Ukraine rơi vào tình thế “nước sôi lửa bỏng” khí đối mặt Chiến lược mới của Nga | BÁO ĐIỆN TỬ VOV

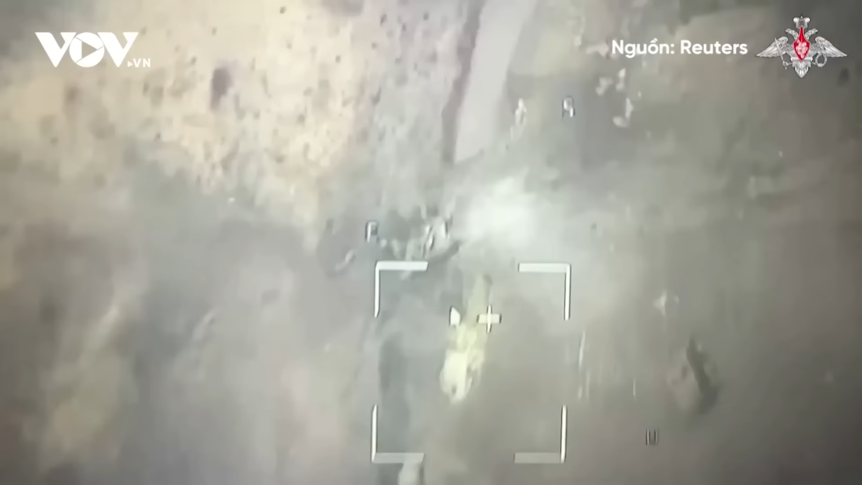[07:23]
binh Ukraine sử dụng máy dò chất nổ để vượt qua các bãi mìn và đến một ngôi nhà trong làng, nơi họ bị pháo binh Nga bắn phá.
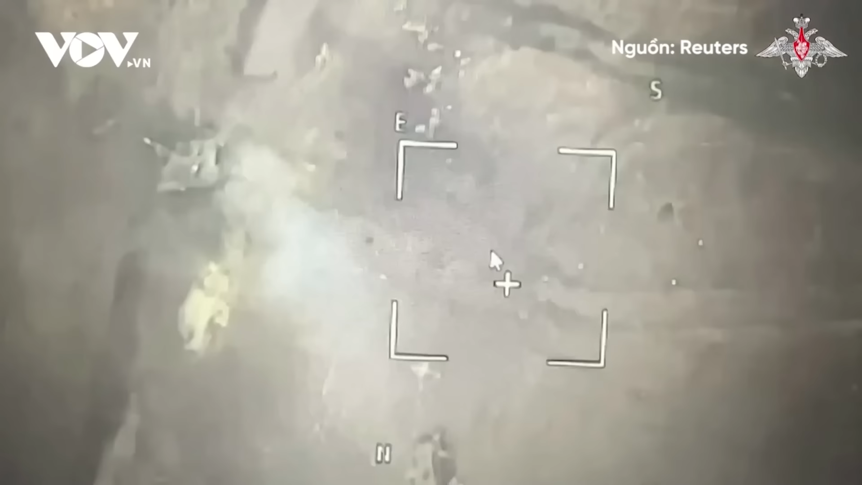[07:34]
Theo đoạn phim, sau khi bị buộc rời khỏi Kozika, nhóm chiến binh đã đến một bãi đất chống và tiếp tục trở thành mục tiêu của máy bay không người lái Kamikaze.